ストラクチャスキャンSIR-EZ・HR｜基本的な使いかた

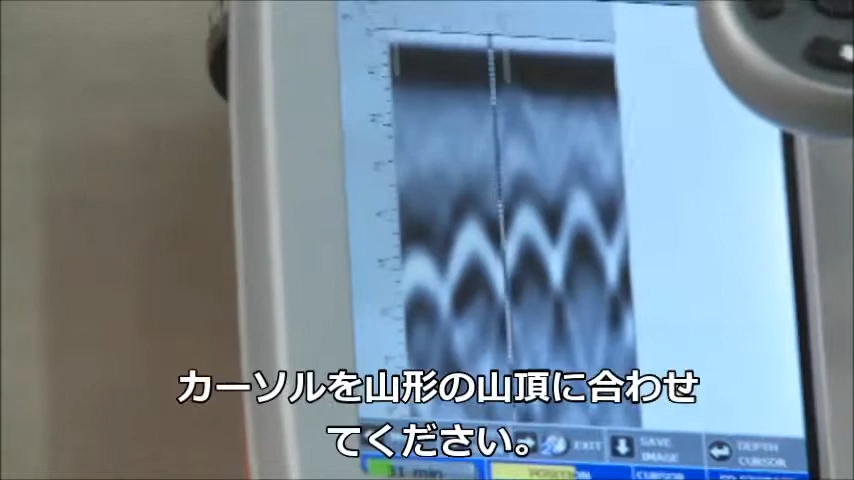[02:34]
When that vertical line is right over the apex of the hyperbola, the center of the antenna is over the target.
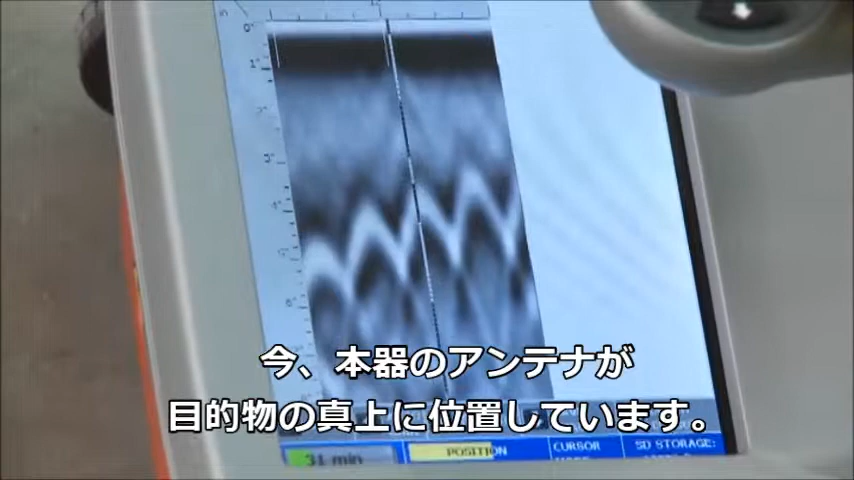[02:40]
To mark targets of interest, use the side lasers or the side groove as your guide. Push the cart forward to continue with the line scan.